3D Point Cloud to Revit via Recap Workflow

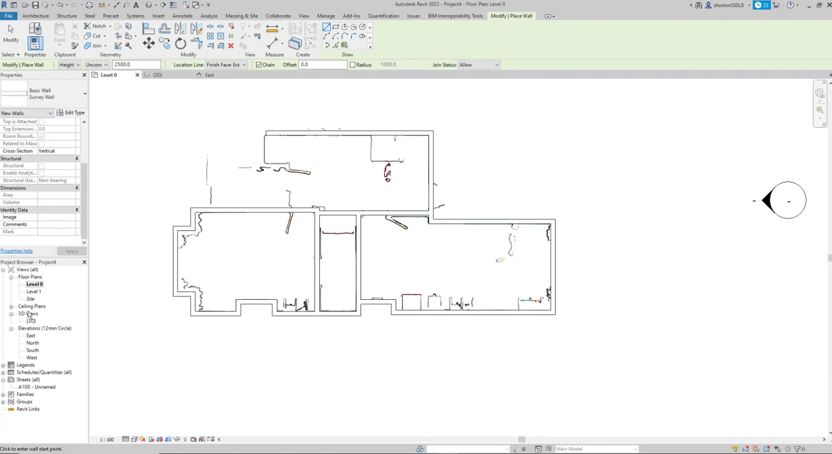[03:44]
So now that the walls have been completed, I can go into the 3D view and have a look to make sure they're matching on height, matching on locations.
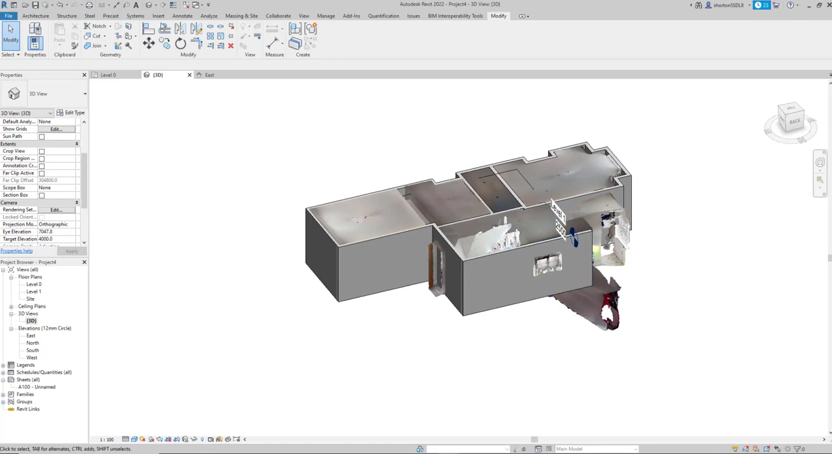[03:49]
We can also go in and turn off the point cloud to just have a look at the walls themselves. So here you can see I've got all the walls.